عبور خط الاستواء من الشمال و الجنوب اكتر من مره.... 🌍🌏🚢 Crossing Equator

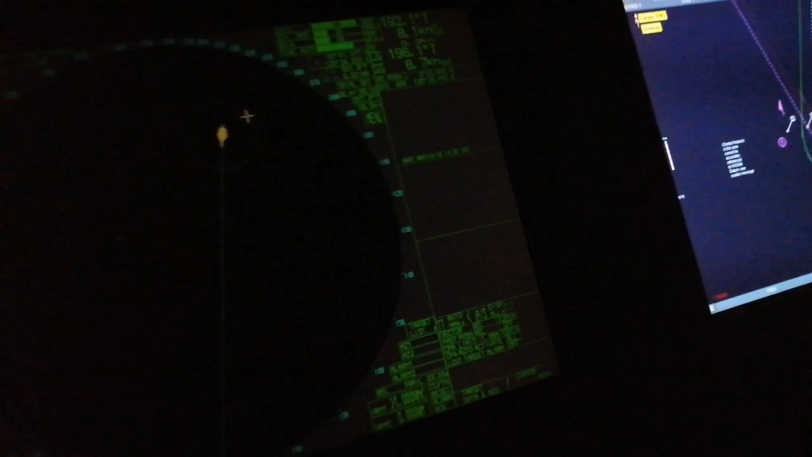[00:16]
ببص حواليا طبعا على الشمال عشان نشوف لو في مركب موجودة
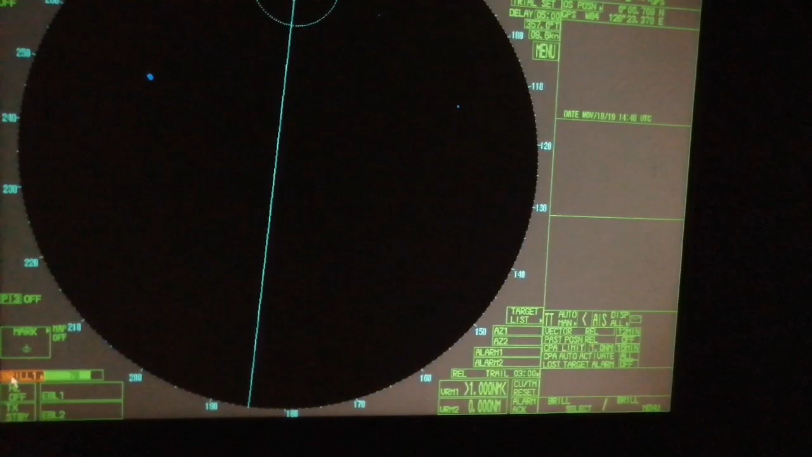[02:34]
بحب اللون الاحمر بالليل شوية بيبقى واضح اكتر. فهمنا ايه اللي بيجرى، حتى خلينا عمالين نغير. ناخد خمس درجات كمان، واحد سبعة خمسة نيجي هنا.
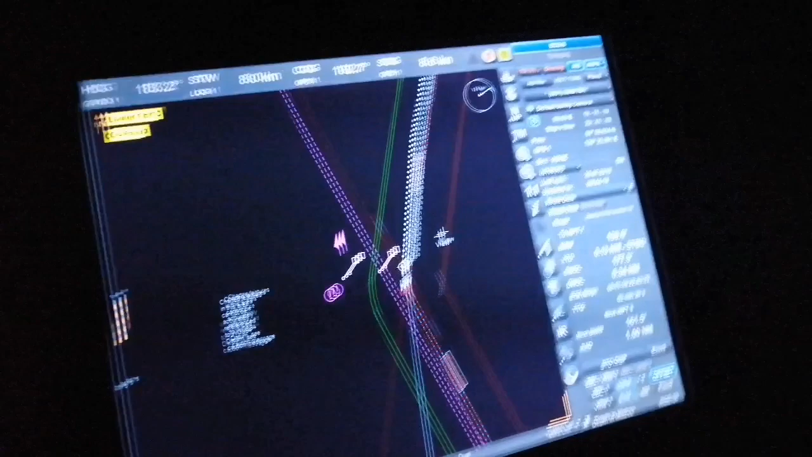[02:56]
خلاص انت واخد بالك اهو، بدأت تغير اهي، بدأت تغير خلاص اهي.
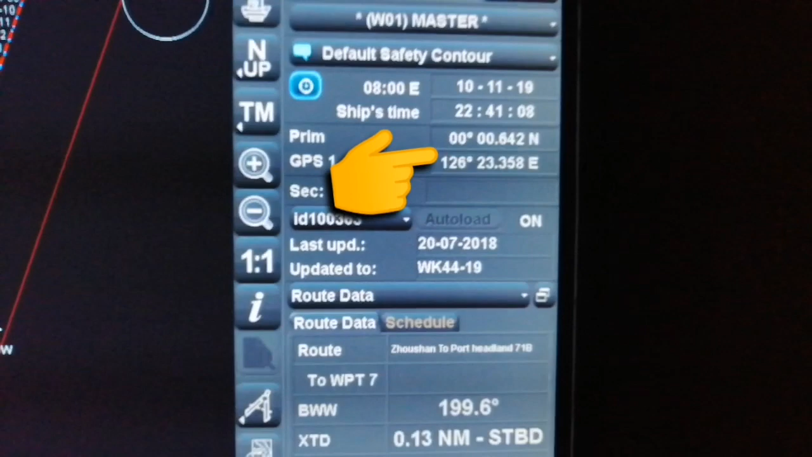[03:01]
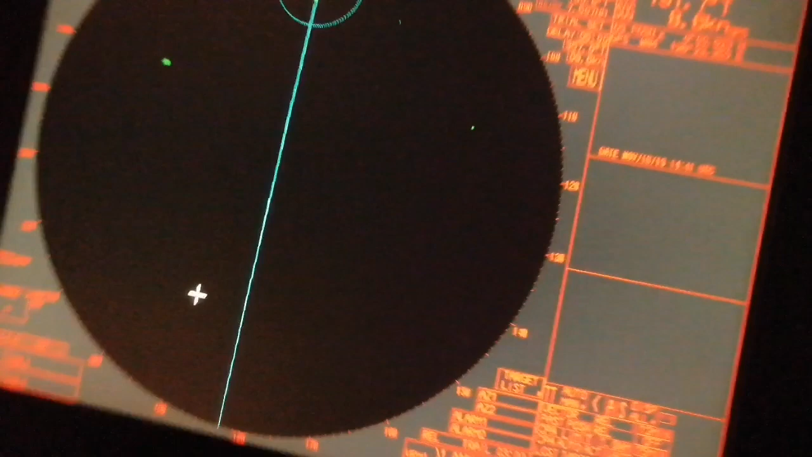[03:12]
مفيش حاجة حوالينا، وانا ببص برضو مفيش غروب ونور كده، قايد بعيد شوية مش عارف اشوفه ولا مش هينفع اشوفه، لان طبعا الدنيا ضلمة
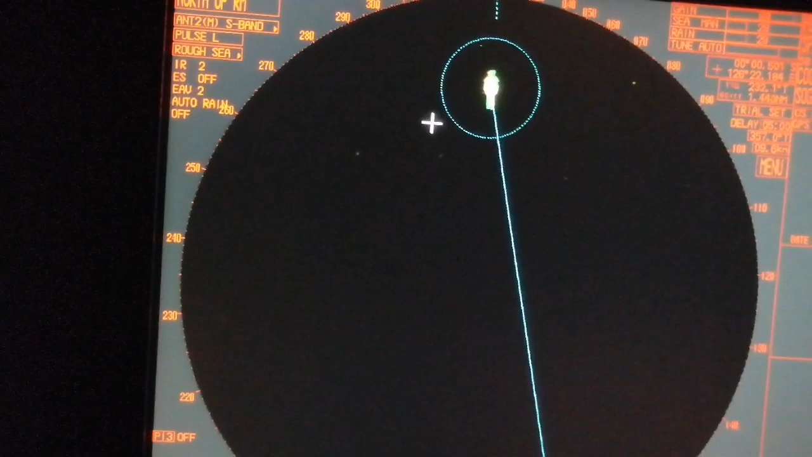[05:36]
تعالوا نغير الكورس كده، يترو كورس نحطه هنا عشان يبقى عندي ايه شمالي اوضح شويه.
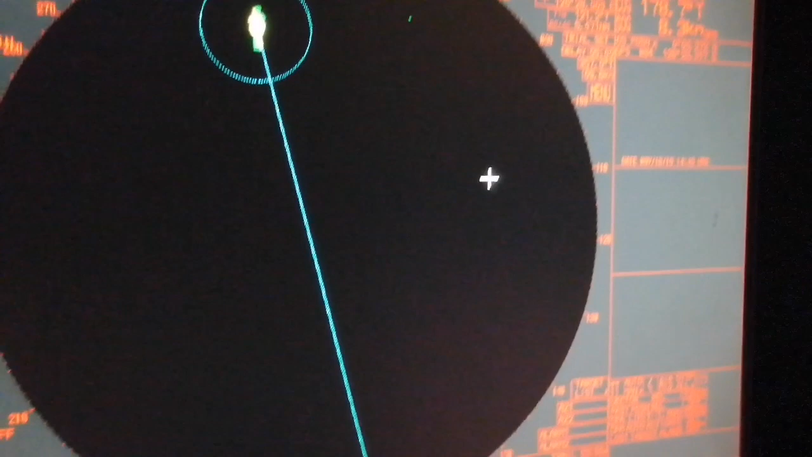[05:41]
اللي انا ماشي عليه ده بيتسمى نورث اب ريليتيف موشن، يعني المراية الحاجات الاهداف بتتحرك معايا وانا بتحرك معاهم وانا ثابت، بس النورث اب بتاعي شوف النورث اهو 0.4.